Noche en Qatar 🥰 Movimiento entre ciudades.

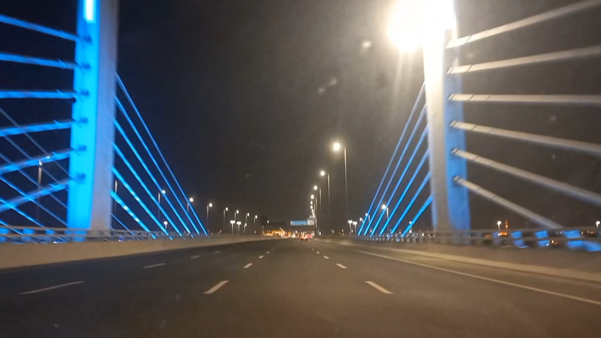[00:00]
El túnel es azul. Sí, se acabó, no, pero bueno, era azul.
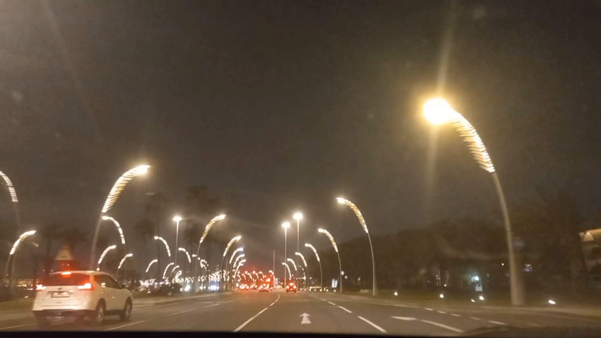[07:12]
palabras. Qué chulería. De veras que es muy lindo por la noche. Estas son cosas que desde que yo llegué no había visto,
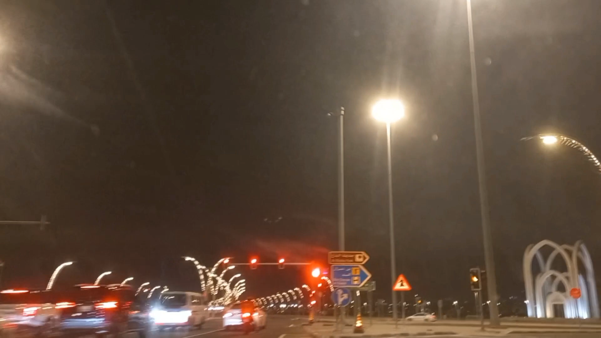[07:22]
porque me he pasado 15 días ya, ¿ni? Sí. Trancada en casa, que no quiero salir. El problema es que si yo salgo, ay, qué lindo, parece un castillo.
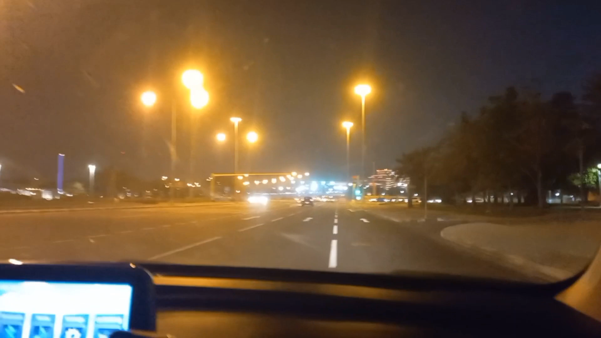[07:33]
No, aquí atrás este edificio, mira, hoy tiene, ya tiene la cámara apagada. Tiene una cámara 3D allá arriba, que ve cómo las personas salen caminando y todo. Anda. Sin palabras. Y por supuesto, como la guajira en La Habana, yo con la boca abierta. Ah. Ay, sorry. We are talking about the city. How is the, how is,
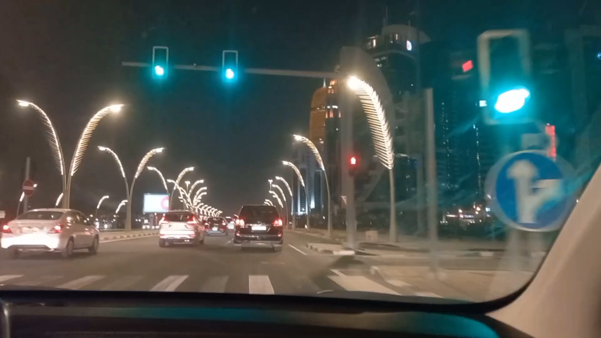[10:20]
Miren qué bonita la ciudad por la noche.